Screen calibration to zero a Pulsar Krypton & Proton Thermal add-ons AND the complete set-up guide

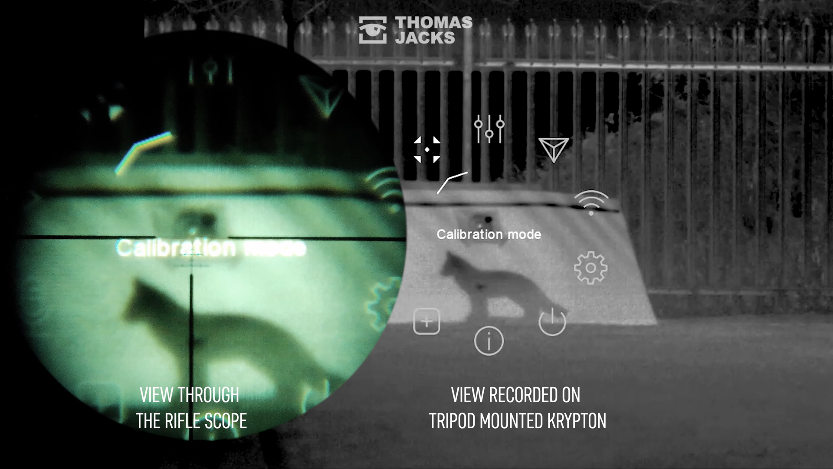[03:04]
It is important to keep the rifle steady for the next step securing it in position over your aiming point with something like a bench rest. If you look at the screen on the left that's where I aimed and that's where the shot landed.